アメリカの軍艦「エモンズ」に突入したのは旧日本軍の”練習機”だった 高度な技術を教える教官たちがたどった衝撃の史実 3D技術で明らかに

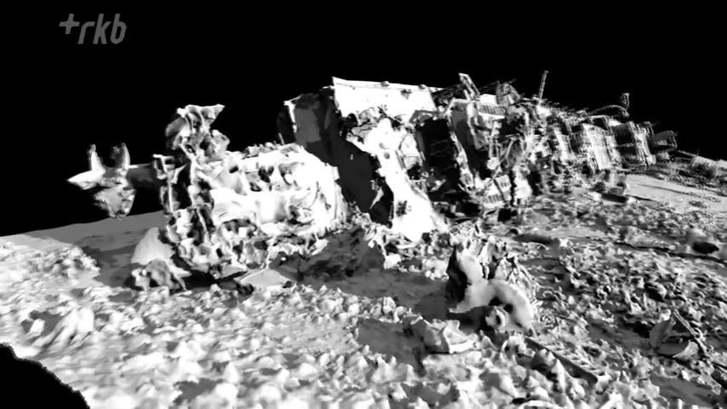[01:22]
その結果、当時の戦闘の状況が生々しく浮かび上がってきたのです。
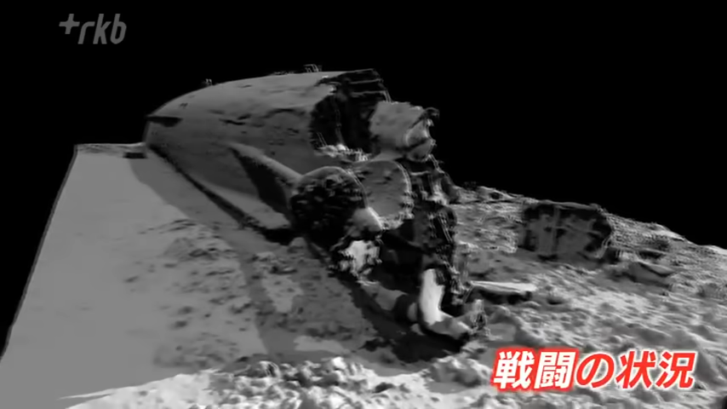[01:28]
日本軍の特攻機がどちらから入ってきて、
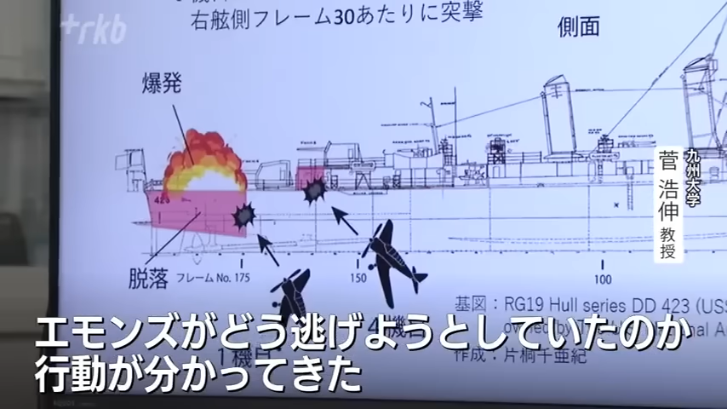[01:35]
エモンズがどういうふうにそれをそこから逃げようとしていたのかという行動が分かってきたわけです。
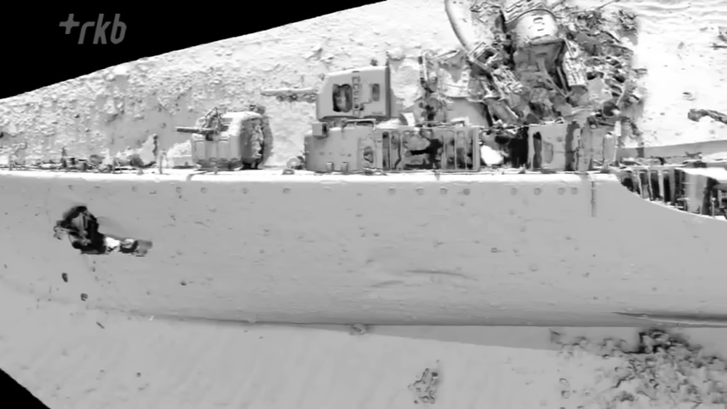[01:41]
3Dモデルで再現されたエモンズの訪問は、水面方向を向いていました。